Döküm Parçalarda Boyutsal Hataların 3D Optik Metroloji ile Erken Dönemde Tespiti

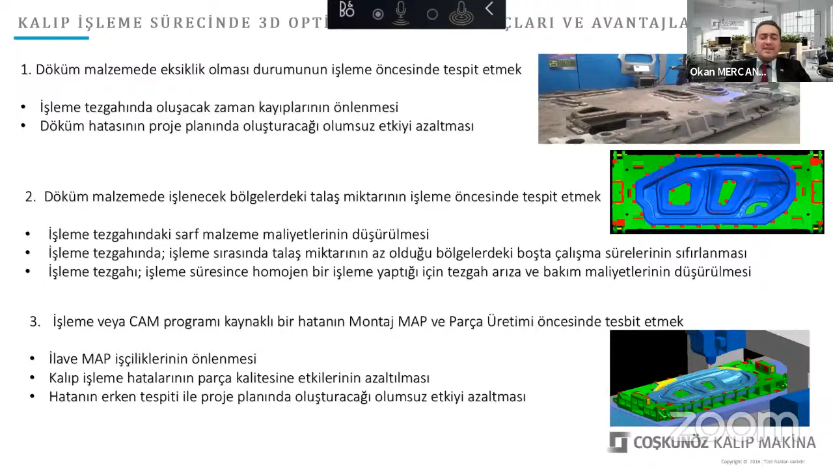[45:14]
Bunu tespit etme imkanı sağlaması kalıpçılık endüstrisi için ciddi bir kazanım. Yine hatanın erken tespitiyle proje planında oluşturacağı olumsuz etkiyi azaltması ciddi bir avantaj yaratıyor. Evet, farklı örneklerle aslında biraz daha görselleştirmek istedik. Siz değerli katılımcılara gerçekleşen projelerde yaşamış olduğumuz örnekleri, uygulama örneklerini sizinle paylaştırmak istedik. Soldaki resimde görüldüğü gibi dökümün 3D optik taraması ile işleme datası eşleştirildiğinde yüzeyde 8 ila 21 mm arasında bir değişkenlik, talaş payı olduğu görülüyor.
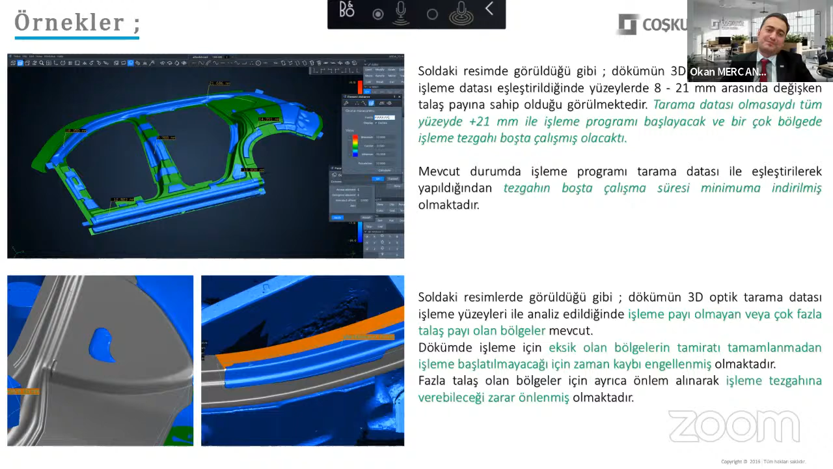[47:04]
Yine fazla talaş olan bölgeler içinde önlem alınarak işleme tezgahına verebileceği zarar başında önlenmiş olmaktadır. Evet, döküm üreticisinde ürün tamamlandığında yapılacak 3D optik tarama işlemi birçok konuda avantaj sağlıyor.
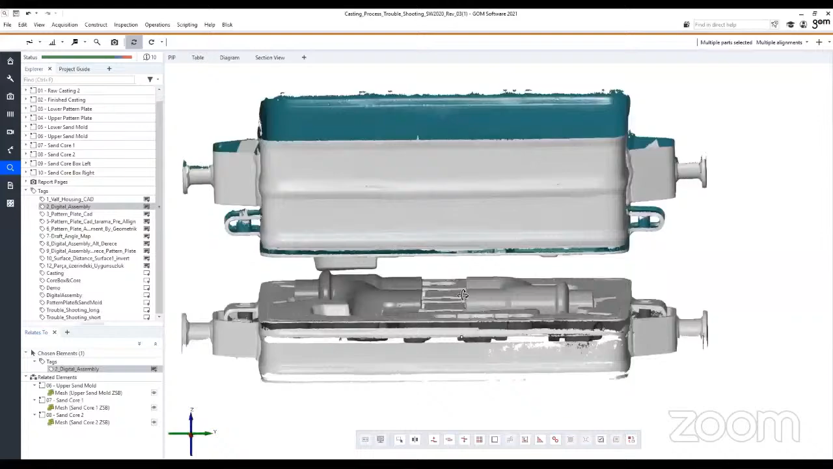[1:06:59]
Burada tarama verilerini aynı yazılım içerisinde toplamamızın amacı tekil parçaların ayrı ayrı analizini yapmanın yanı sıra montajı dijital olarak analiz etmek içindir. Ve dolayısıyla birbiriyle etkileşimli olarak çalışan parçaların analizinde kolaylık sağlamasıdır.
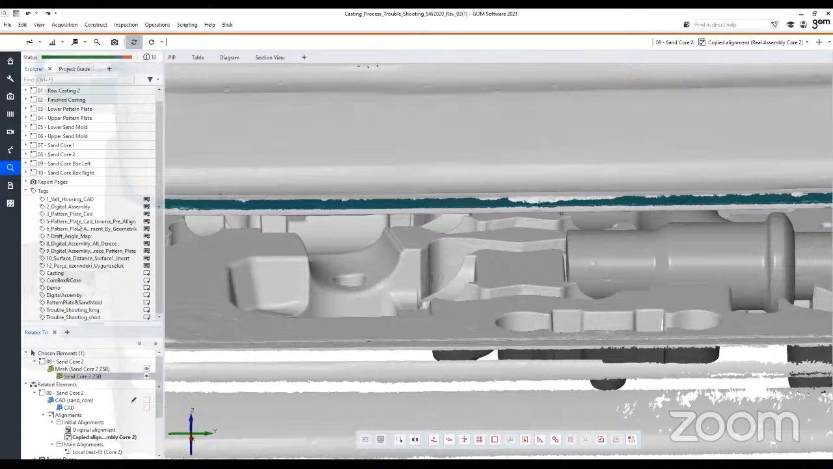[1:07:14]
Ekranda yine analizini gerçekleştirmek üzere model plakaların CAD datası bulunmaktadır. Öncelikle işleme prosesi sonrasında model plakalar üzerinde ortaya çıkan hataları analiz etmek amacıyla model plakaların taramasını Atos 5 Optic 3D tarama sensörüyle gerçekleştiriyoruz.
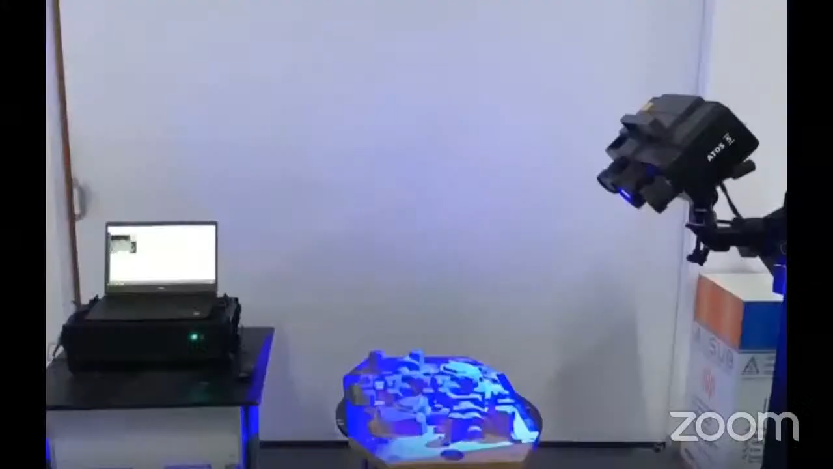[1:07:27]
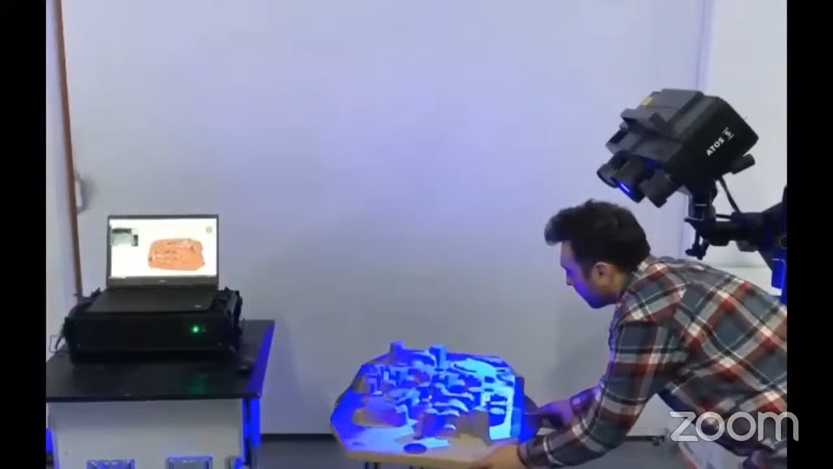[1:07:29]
Atos 5 sensörü 8 veya 12 megapiksel kamera çözünürlükleri sunulmaktadır.
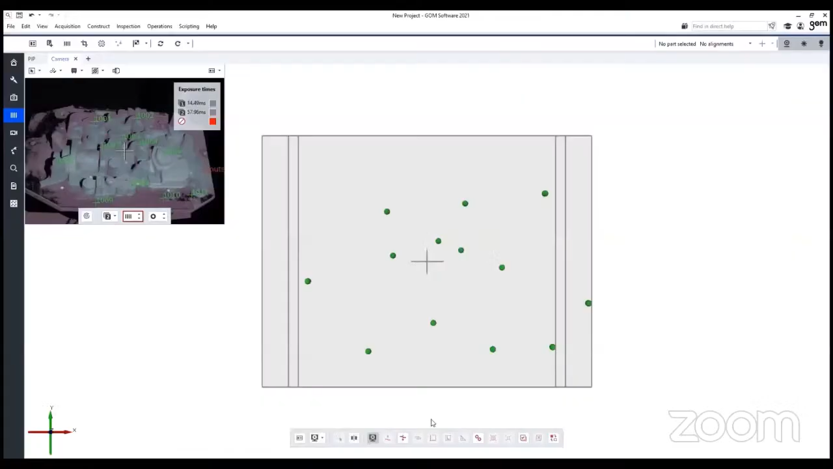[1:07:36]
Taramalar sensörün sağ ve sol tarafında bulunan stereo kamera özelliğine sahip iki kamera
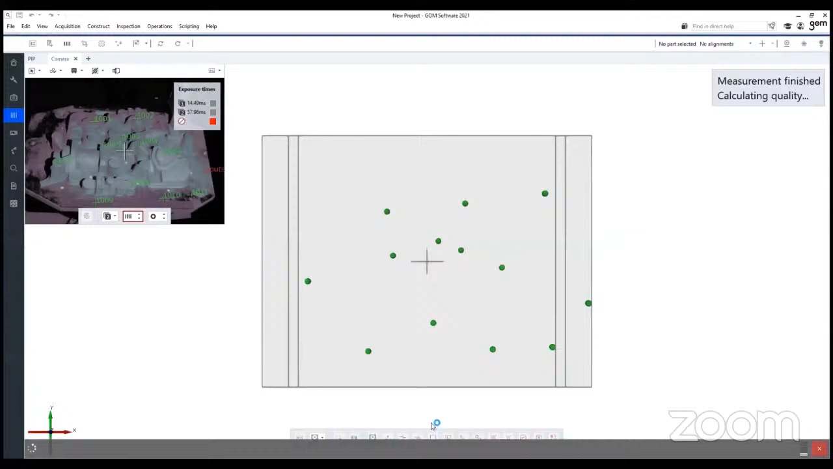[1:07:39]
ve ortada bulunan bir projeksiyon ünitesi aracılığıyla gerçekleştirilir.
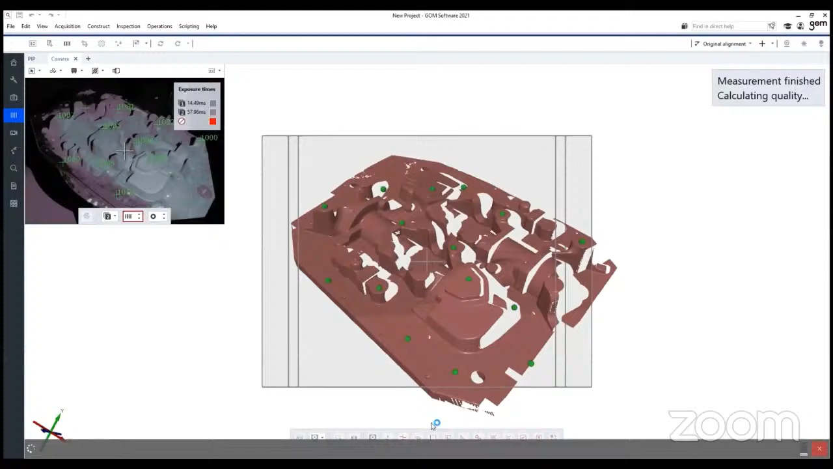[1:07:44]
Atos 5 sensörü sahip olduğu güçlü mavi ışık kaynağı sayesinde taranacak parçalar üzerine mükemmel şekle sahip ızgara desenleri yansıtır.
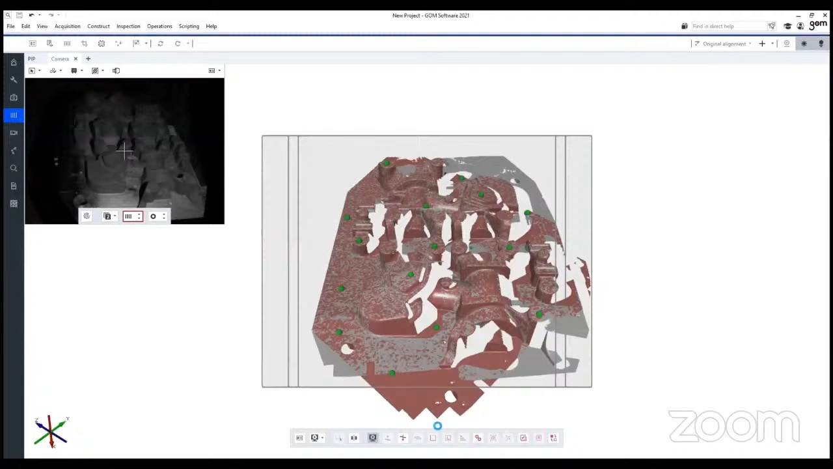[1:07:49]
Ve bu ızgara desenleri sayesinde keskin ve ince detaylar yüksek hassasiyetiyle taranır.
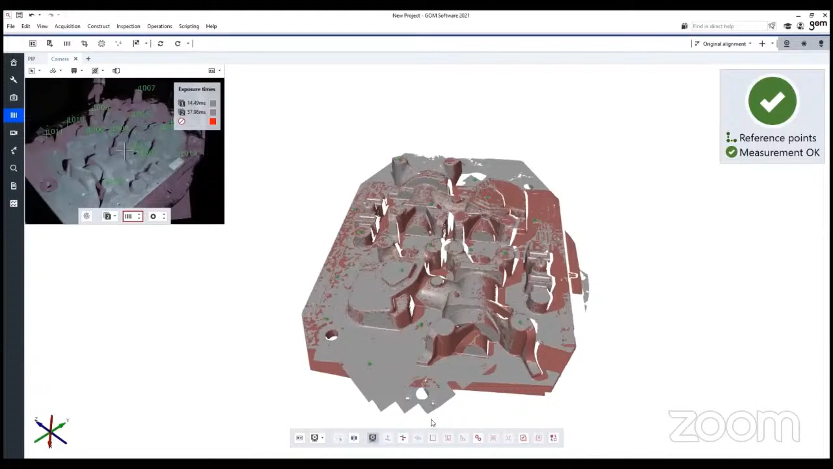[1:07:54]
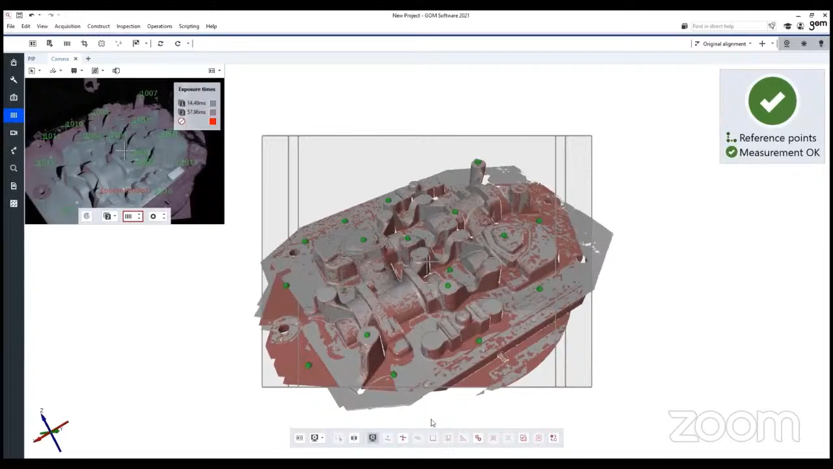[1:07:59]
Farklı açılardan alınan görüntüler referans markaları aracılığıyla otomatik olarak gom yazılım tarafından birleştirilir. Tam alan data elde edilir.
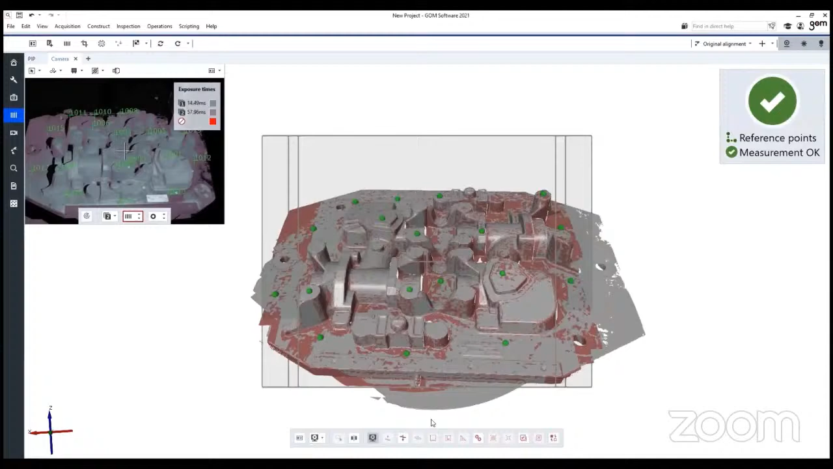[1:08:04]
Atos tarama sensörleri self monitörünün gözelliği sayesinde titreşim, sıcaklık, kalibrasyon, ışık değişimi gibi parametreleri kontrol ederek tarama prosesinin güvenliğini maksimum seviyede çıkartır.
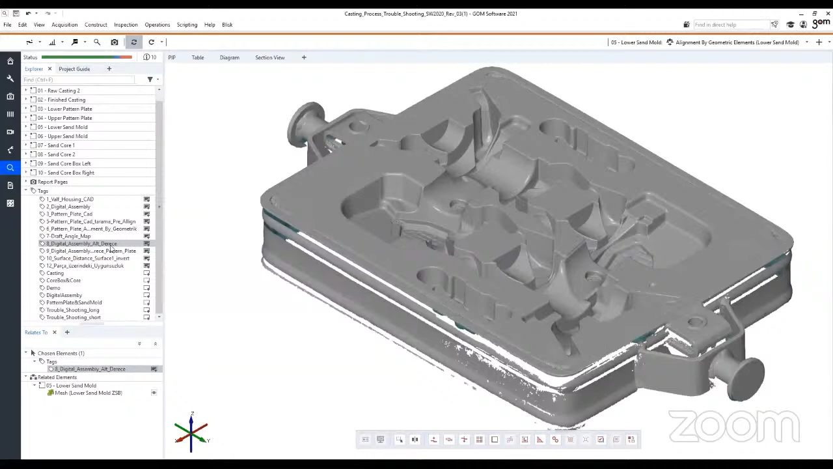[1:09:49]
dereceyi sanal montaj yöntemiyle bir araya getiriyoruz.
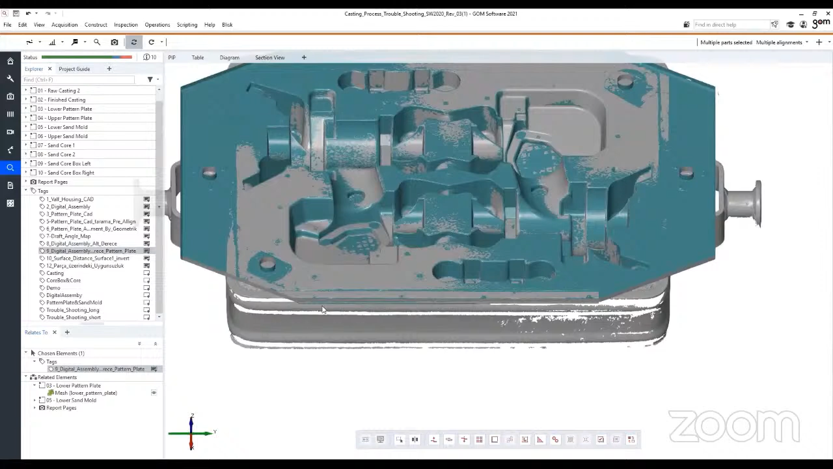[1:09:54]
Bu şekilde alt derecenin modal plakasına göre uygun üretilip üretilmediğini kontrol edilebilmektedir.
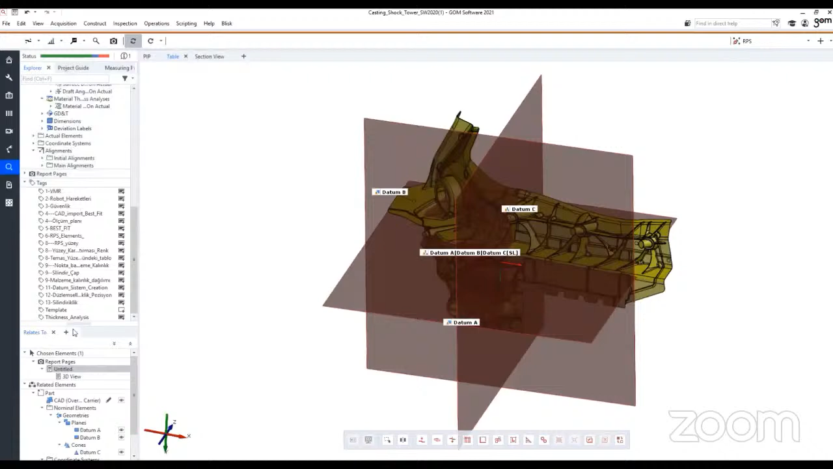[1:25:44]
Burada düzlemselliğini kontrol edeceğimiz bir Plane ve Pozisyon kontrolünü gerçekleştirmek üzere iki adet konik elemanım var. Öncelikle Plane düzlemselliğini kontrol edelim.